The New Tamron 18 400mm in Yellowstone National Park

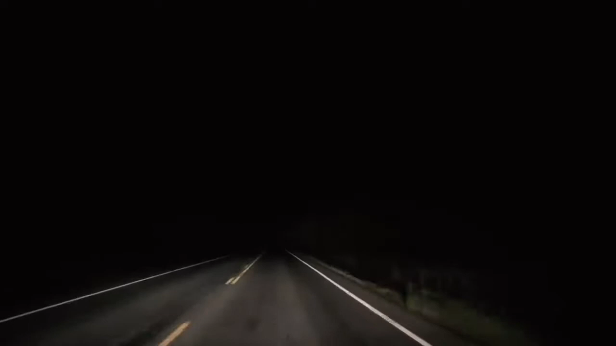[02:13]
This morning I got up before dawn to drive out to Artist Point to shoot the famous waterfalls at sunrise.